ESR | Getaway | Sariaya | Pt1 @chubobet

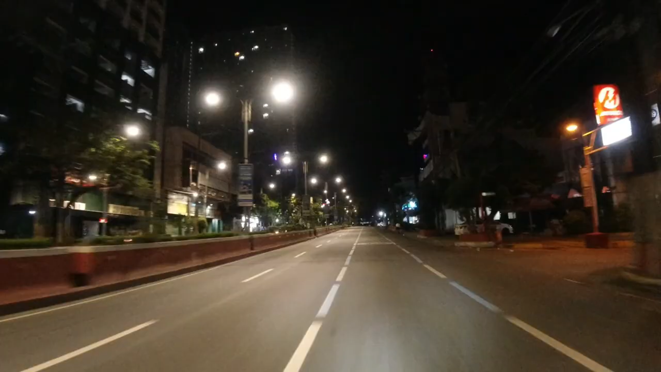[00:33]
Off we go. McDonald's, Edsa. QCM.
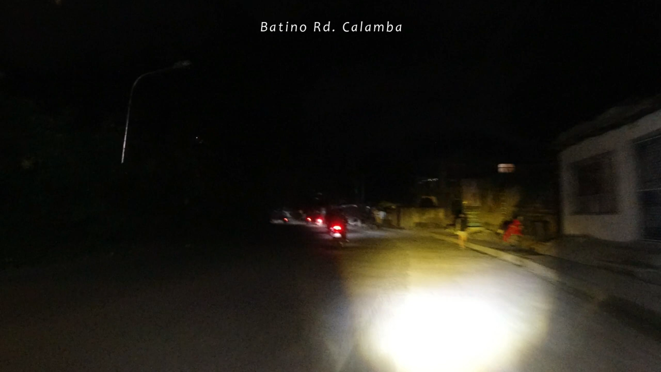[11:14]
Alright, naligaw-ligaw po kami mga kaibigan. Amin tour guide, si Matar. Pupuntahin kami ng S-Lex. Ayos! Bakit dito tayo pula?
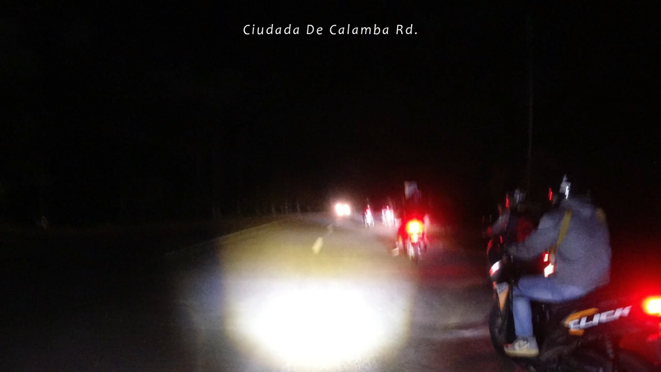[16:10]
Dapat na tayo sa Riyaya. Diretso na nga. Kasi tinuro eh. Oh, sige, diretso na.
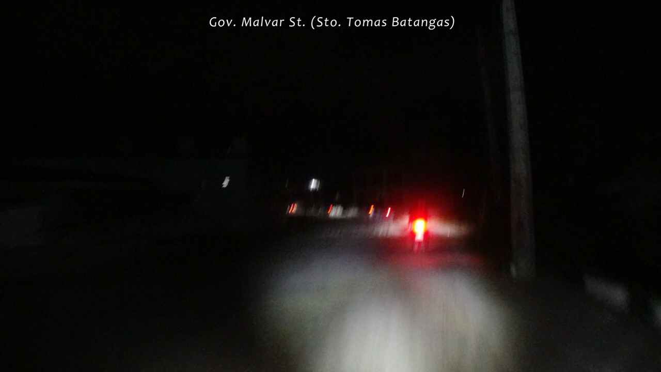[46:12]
Antigas ng ulo ninyo, road close na eh.